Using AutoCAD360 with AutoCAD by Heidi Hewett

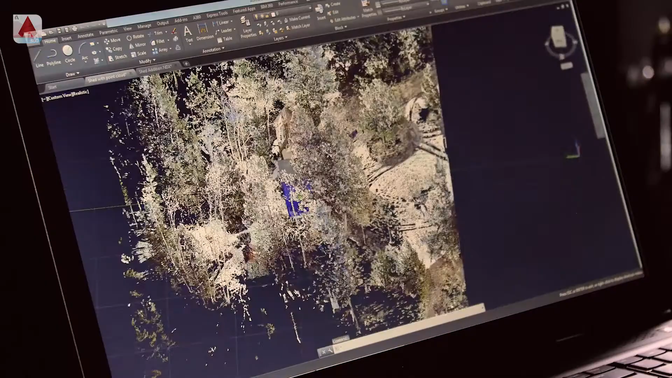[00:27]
So we did 3D scanning all around the site, created a point cloud,